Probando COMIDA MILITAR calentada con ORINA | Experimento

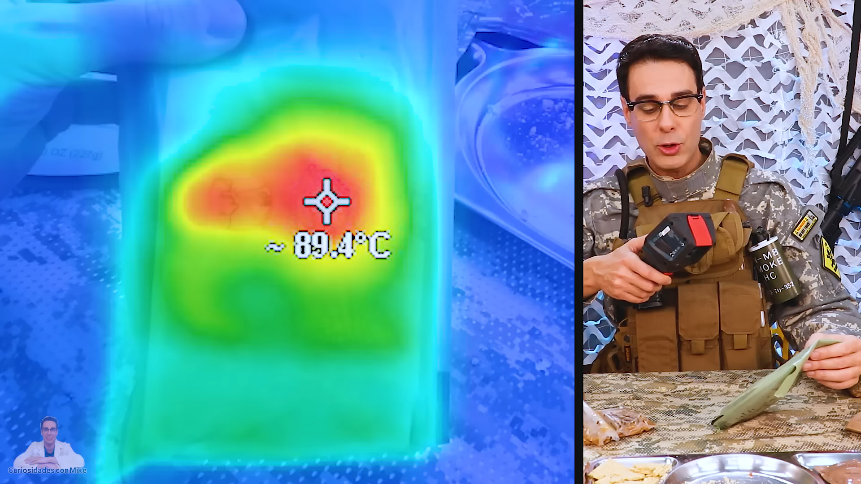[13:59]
On screen: spot 89.4°C
No está nada mal, ¿eh? Ha tomado una temperatura bastante alta y además se está enfriando. Con lo cual hemos conseguido el objetivo.
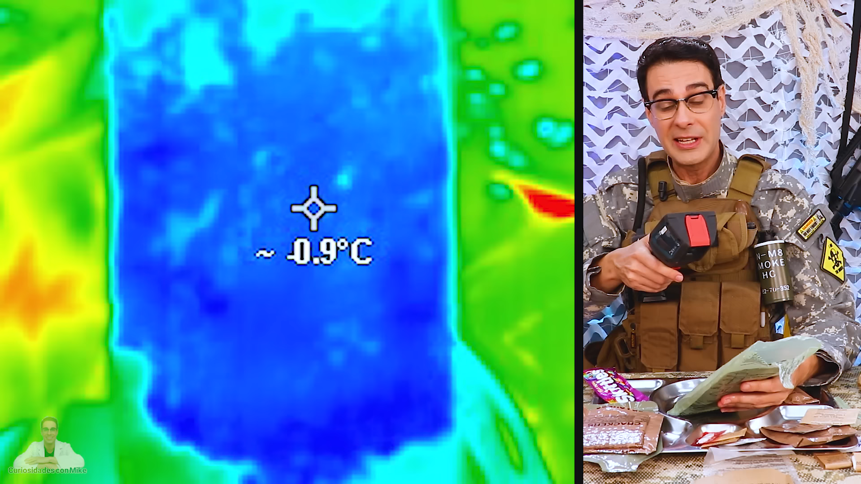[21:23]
On screen: spot -0.9°C
Ahora está a menos 0,9 grados Celsius. Y esto tiene que llegar al final, cuando funcione, a unos 100 grados Celsius. O sea, tiene un largo recorrido.
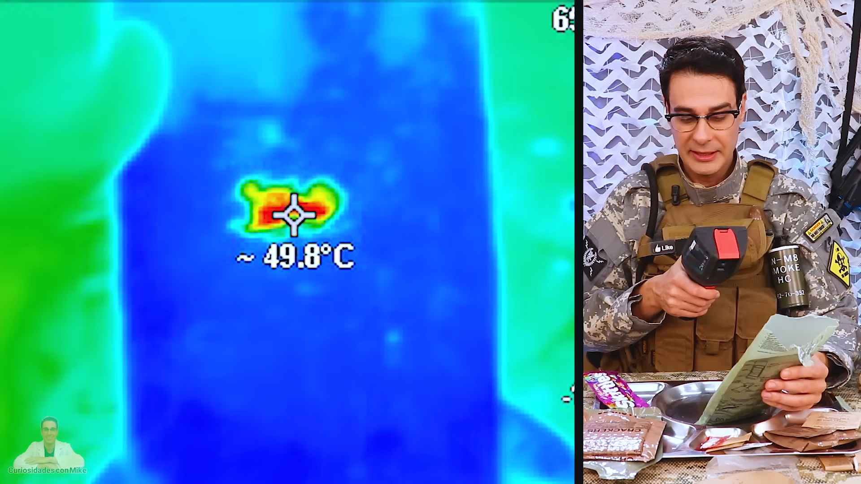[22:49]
On screen: spot 49.8°C
Tenemos una zona que empieza a estar ya a unos 50 grados Celsius por ahí. Vamos a ver la parte inferior, qué temperatura mantiene.
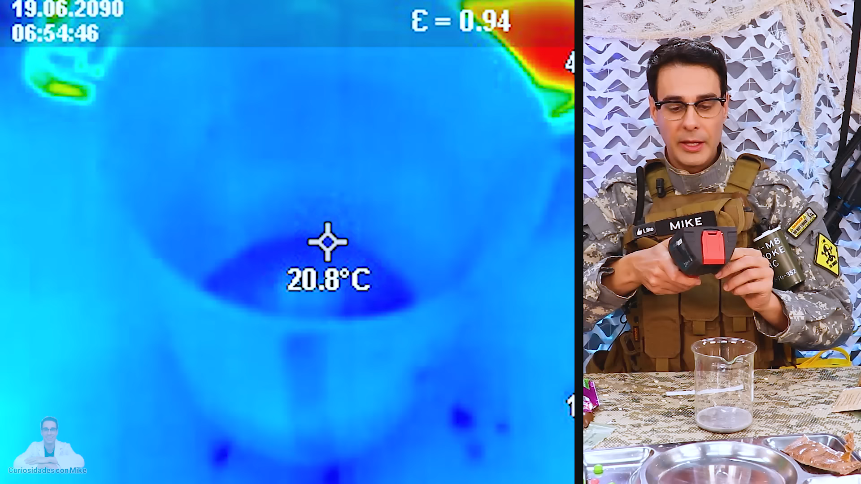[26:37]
On screen: spot 20.8°C
En estos momentos está a unos 20 grados Celsius. Va aumentando la temperatura poco a poco. Mirad, ahí, en esa zona ya va a 23 grados Celsius y subiendo. Ya va a 26 grados Celsius.
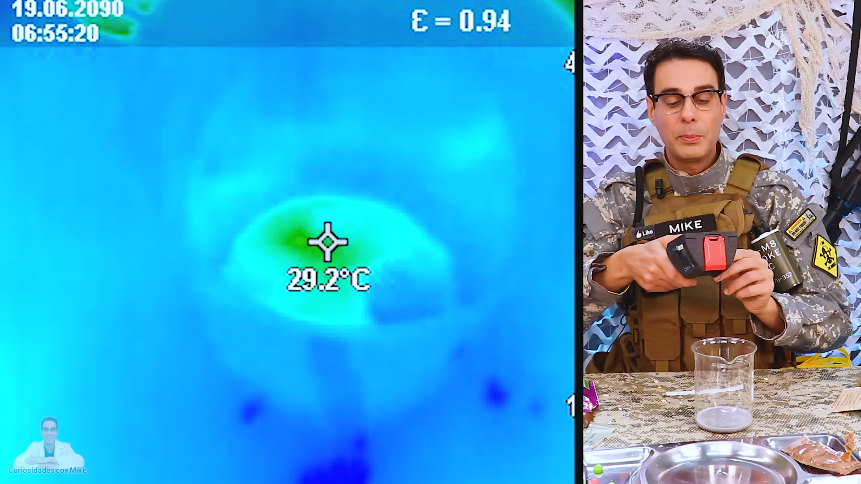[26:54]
On screen: spot 29.2°C
Podéis comprobar además cómo esa zona va aumentando rápidamente y se va expandiendo. Podéis comprobar también cómo burbujea.
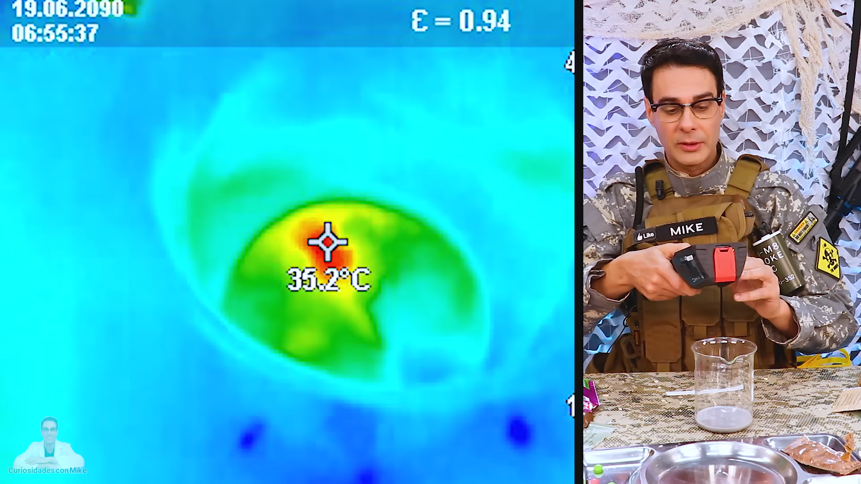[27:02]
On screen: spot 35.2°C
35 grados Celsius y subiendo. Lo movemos un poquito.
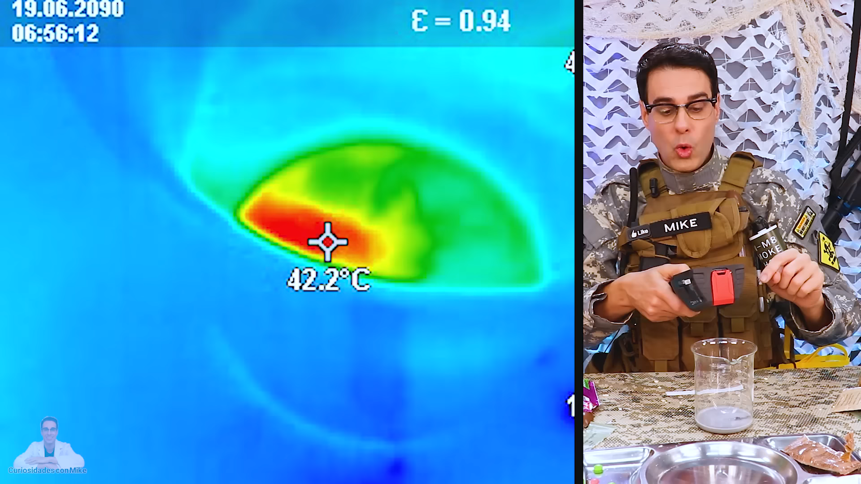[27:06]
On screen: spot 42.2°C
40 grados Celsius y la bolsa que cubre todo esto, incluyendo la comida, lo que permite es mantener el calor más cerrado y de esa manera que la temperatura aumente de manera más rápida y más eficiente.
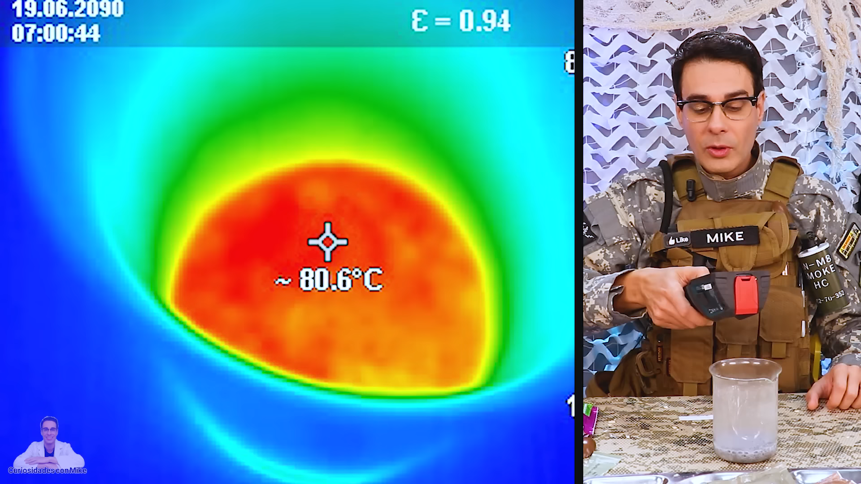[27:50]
On screen: spot 80.6°C
¡Oh! ¡Mirad! Ya va por 80 grados Celsius. O sea, de manera que si esto lo tuvieras dentro de una bolsa bien cerrado,
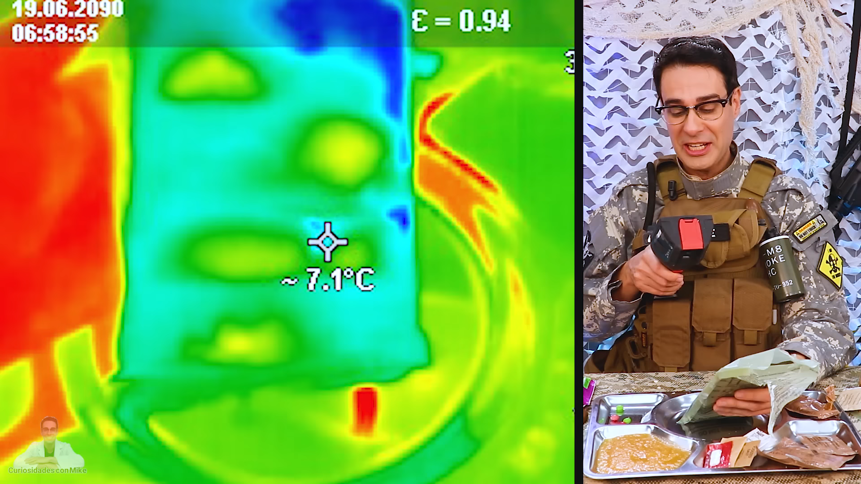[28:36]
Bueno, luego hay otras zonas que sí, que están un poco más calientes, a unos 23, pero en general esto está a unos 14-15 grados Celsius.